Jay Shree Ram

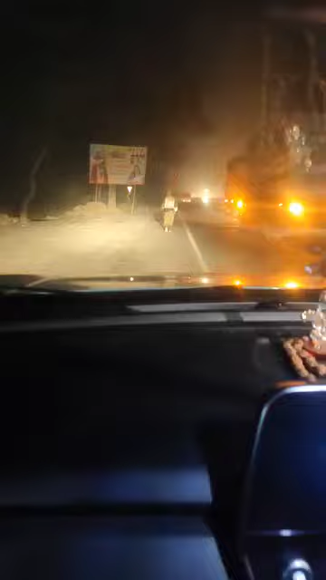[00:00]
दोस्तों सामने हमें एक राम भक्त दिखाई दे रहा है जो कि अध्या के लिए तरफ जा रहा है और रात के इस समय 11 बजने आप ज़रा सोची आपको दिखाई दे ग्यारे बजने बाले हैं और कड़ा के ठंड पड़ रही है भाईया रोकने का नाम नहीं ले रहे हैं तो आई